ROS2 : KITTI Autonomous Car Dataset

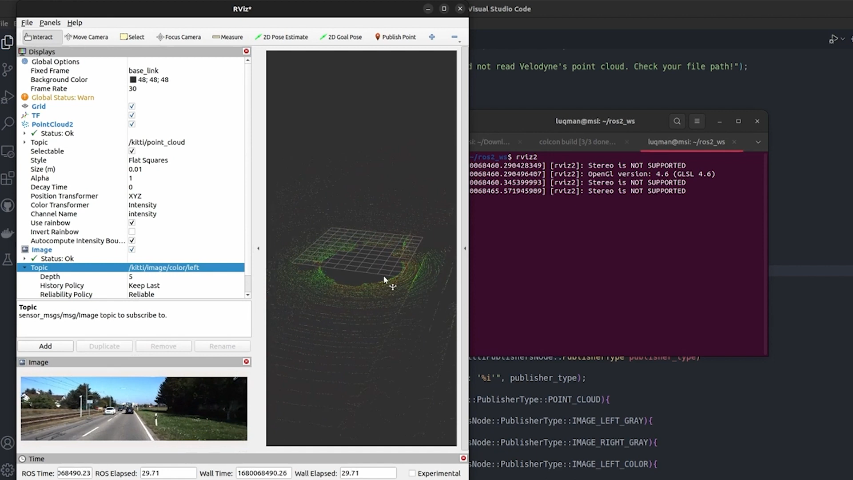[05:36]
we have the image we have the point cloud and this point cloud is according to the image that we are receiving these two sensors are on the car that is recording this in a bag file so
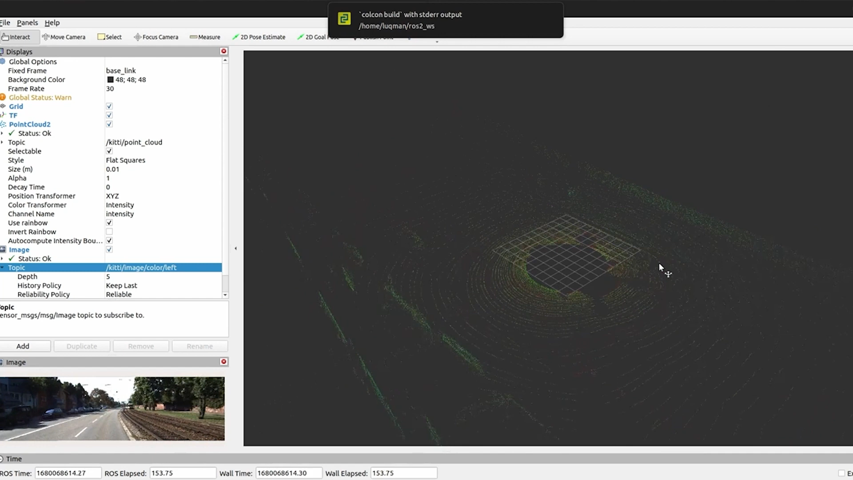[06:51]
it's built you can see we have the rail drag on the right and this is another sequence with point
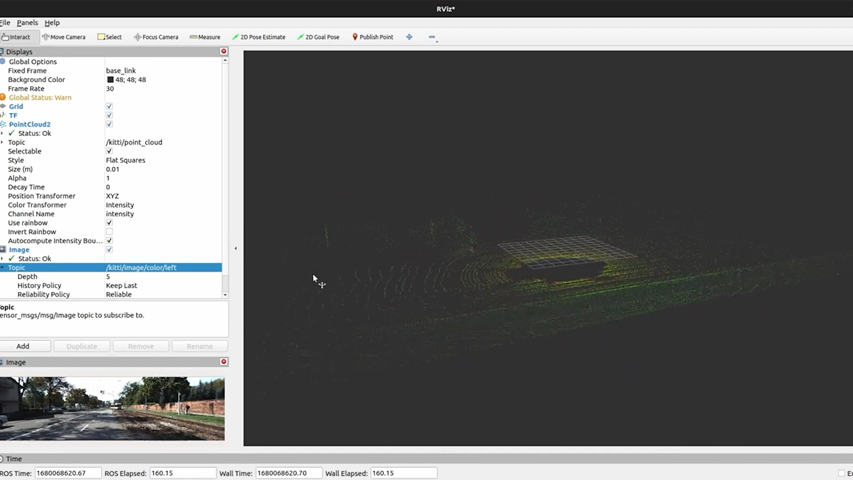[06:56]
cloud you can see we have a lot of data here that we have on the left and the right